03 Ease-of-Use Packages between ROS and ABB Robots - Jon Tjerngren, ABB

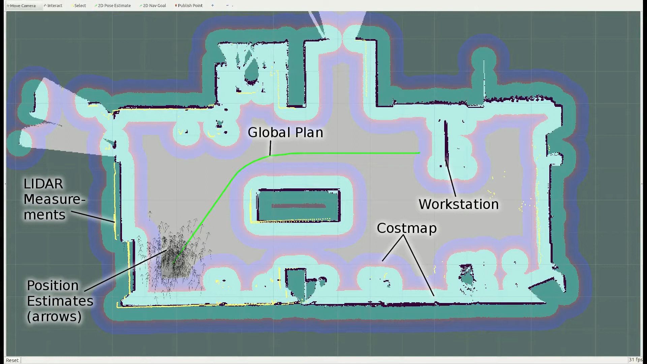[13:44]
So we have a global plan and some sensor measurements.
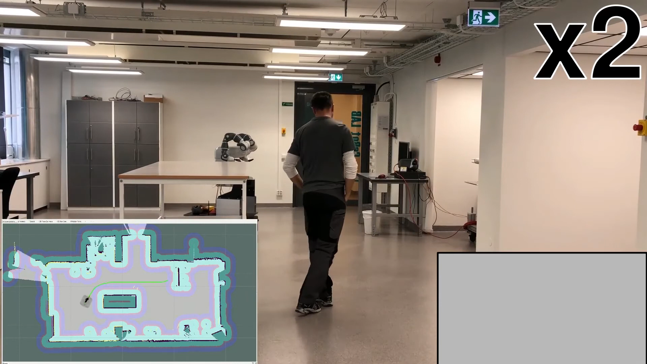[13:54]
And yeah, now he will just show the collision avoidance. And yeah, and then the robot moves on towards the workstation. And when it reaches the goal position, it needs to do some position calibration.